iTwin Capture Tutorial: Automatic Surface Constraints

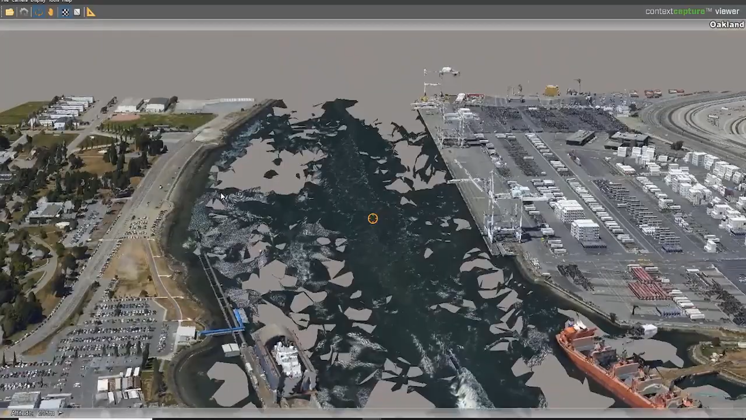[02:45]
Here we have the old version of what we would get without any sort of reconstruction constraint.
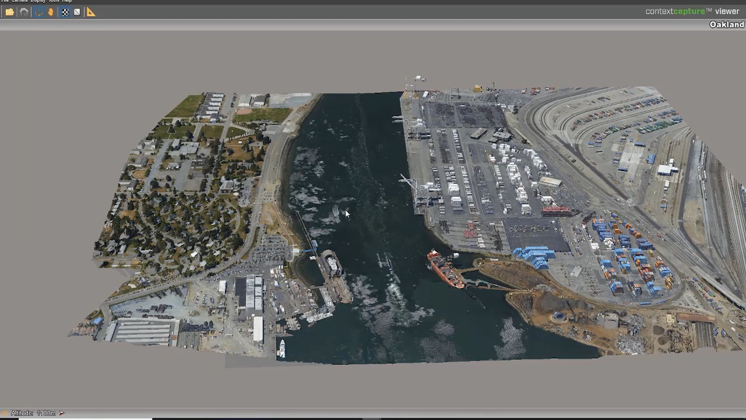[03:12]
And that is how you use the automatic reconstruction constraints in context capture.